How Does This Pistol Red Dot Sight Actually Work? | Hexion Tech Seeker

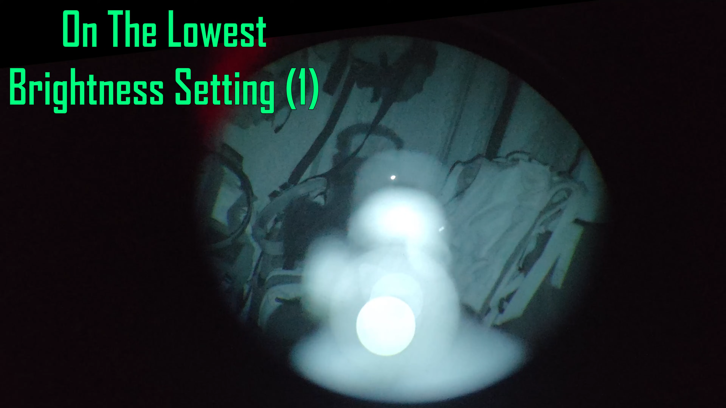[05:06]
And I mean, you can make it work with night vision, of course, but it's not necessarily designated for that. It does work though.
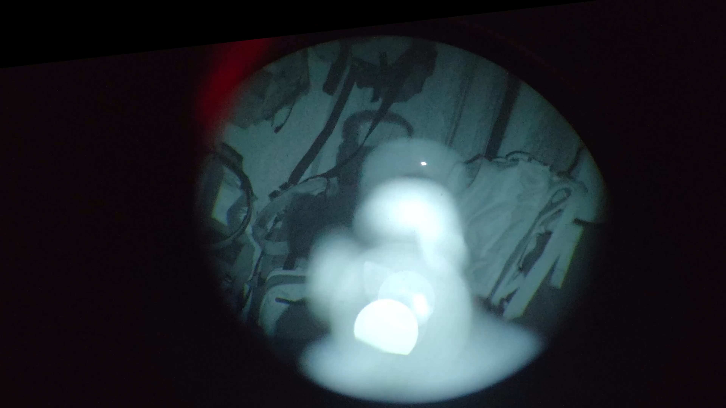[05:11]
So like, that's just something to keep in mind, not that that really matters because if you have night vision and you're worried about that, why are you buying a sub $100 red dot sight, right?
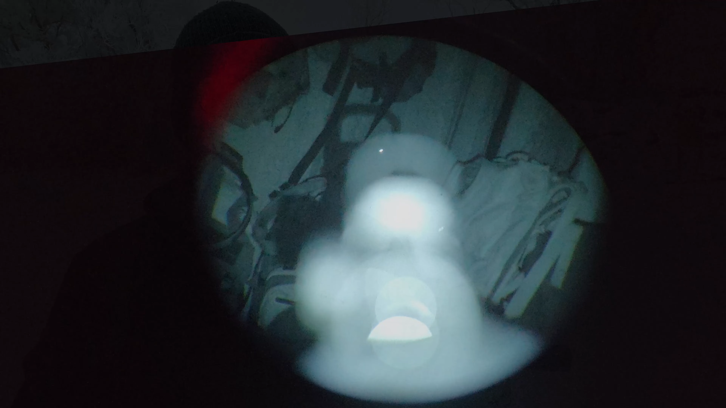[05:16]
But regardless, you can make it work if you need to. But the issue there is that these eight brightness settings, there needs to be about three or four more.